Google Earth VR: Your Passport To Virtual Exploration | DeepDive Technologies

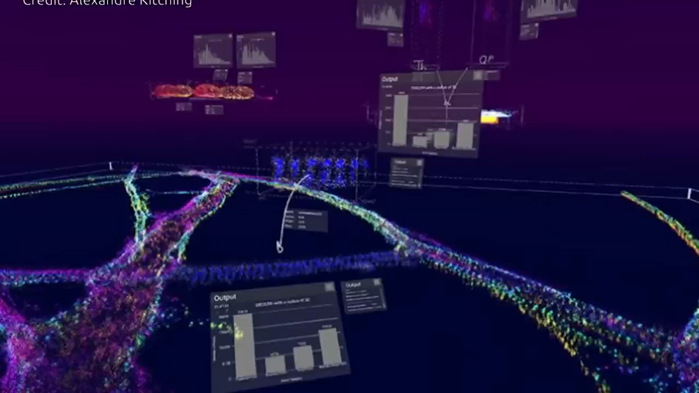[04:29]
allows super resolution microscopy data to be analyzed and visualized in virtual reality what